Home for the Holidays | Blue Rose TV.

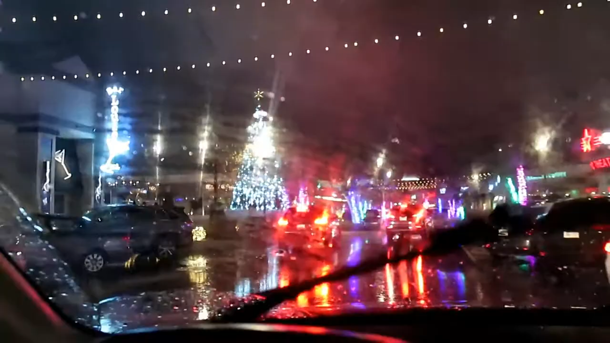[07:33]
i ain't even see them people right there oh that's that big christmas tree right there in the middle